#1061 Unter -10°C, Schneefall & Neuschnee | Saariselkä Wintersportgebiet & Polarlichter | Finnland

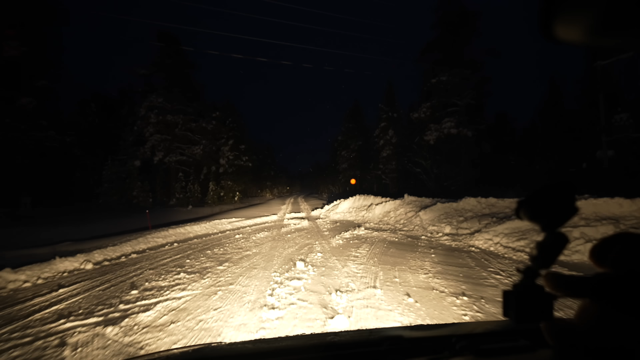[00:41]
Da wurde es dann irgendwann dunkel und irgendwann hörte auch die geräumte Strecke auf.
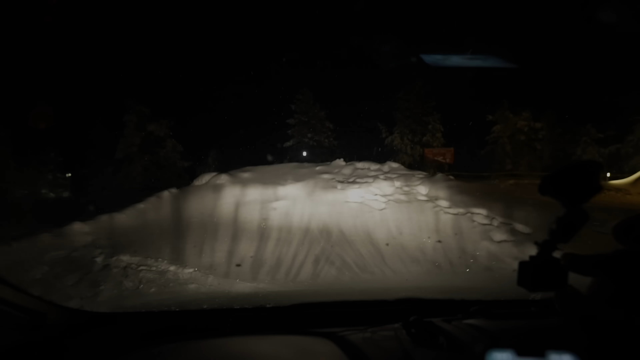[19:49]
Gucken wir mal, ob wir wegkommen. Rückwärts. Aus dem tieferen Schnee. Wieder mal. Kein Problem. Geht gut.
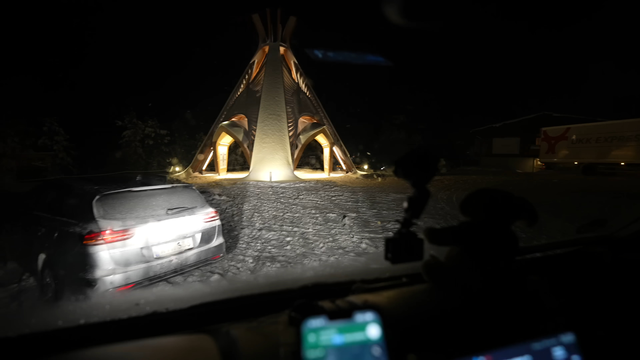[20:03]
Also das ist immer wieder überraschend,
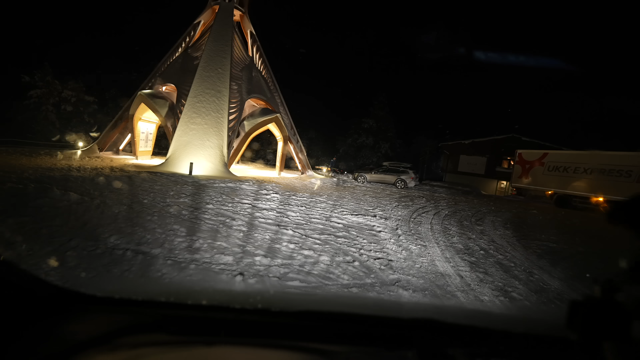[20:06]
was die Reifen können.
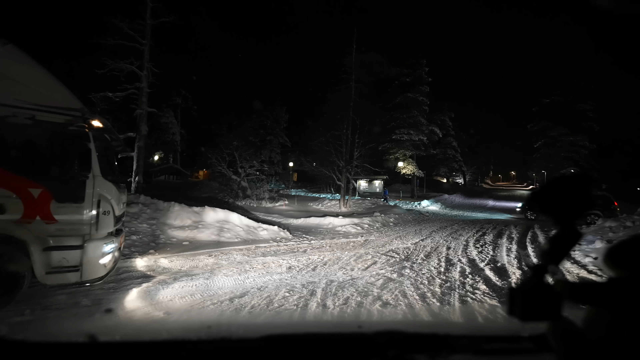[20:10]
Und jetzt fahren wir hier mal zu Berg hoch, oder? Schon ein bisschen Steigung. Gucken wir mal, wie er das bewerkstelligt mit seinen Reifen. Ja, da tut er sich schon ein bisschen schwerer.
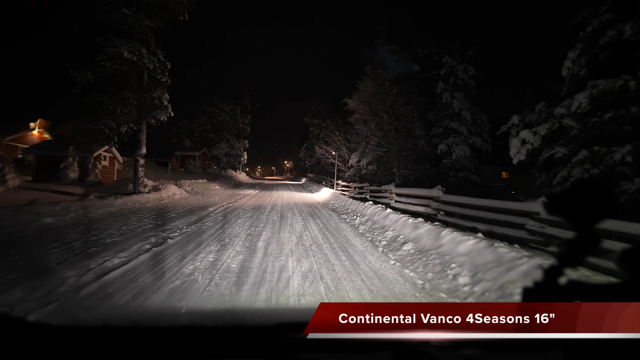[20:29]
Aber er findet den Grip, den er braucht, um hochzufahren. Verblüffend. Hasser. Die Allwetterreifen auf Schnee, echt Respekt.
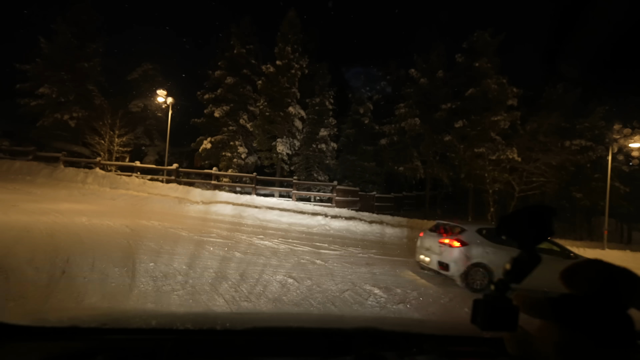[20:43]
Jetzt müssen wir hier noch wieder anfahren. Aber auch das, kinderleicht. Jetzt wäre doch nichts.
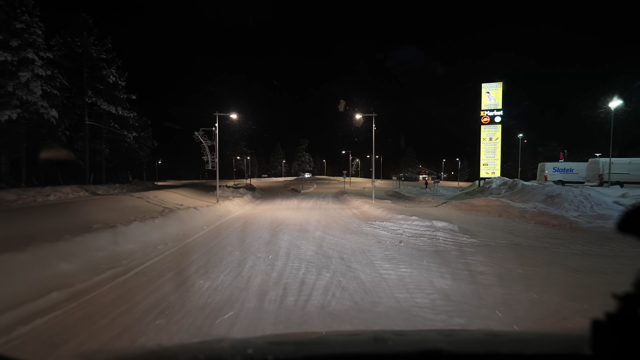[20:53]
Und schon sind wir wieder am K-Market und an der E-Straße. Die fahren wir jetzt noch 2 Meter.
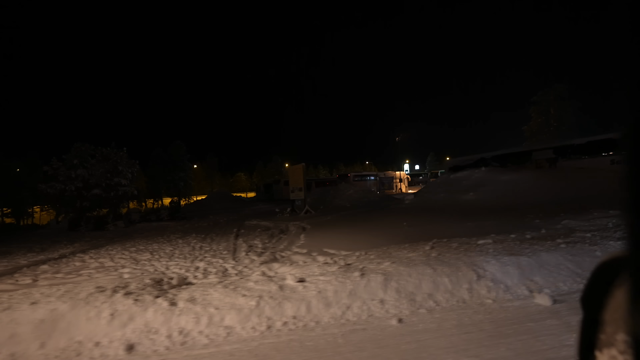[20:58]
Busse stehen hier übrigens einige rum.
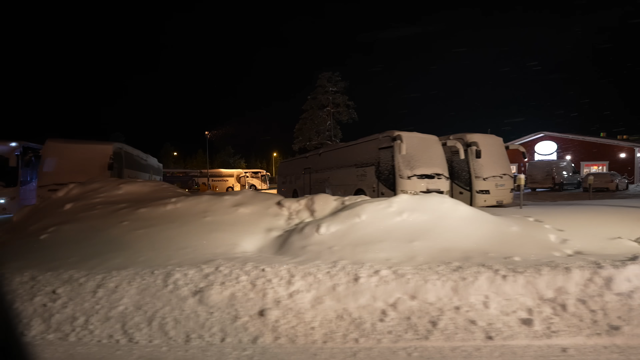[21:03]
Die kommen wahrscheinlich alle vom nächsten Flughafen. Wir waren übrigens gar nicht auf der E-Straße, das war die Parallelstraße zur E-Straße. Und jetzt geht's bergauf.
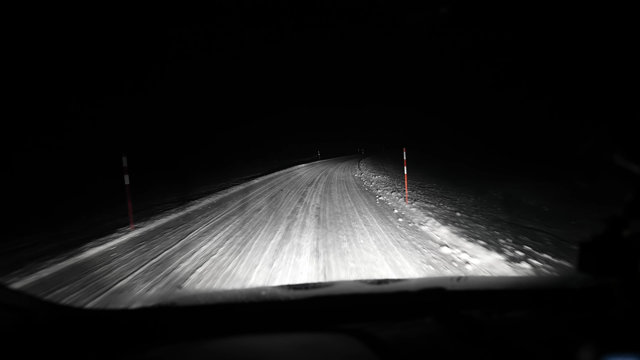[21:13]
Schöne Kurve, die wir mit 50 nehmen. Kein Problem für die Räder, minus 4 Grad. Langsam kommt die Kälte. Ja, hier merkt man jetzt schon so ein bisschen, dass die Räder kämpfen. Aber wir fahren immer noch 50 und halten uns gut, also weit entfernt von kritisch. Auch eine flott gezogene Kurve geht. Stehen bleiben wollte ich einfach nicht unbedingt. Müssen wir aber auch nicht, denn wir sind schon oben. Das war praktisch komplikationslos.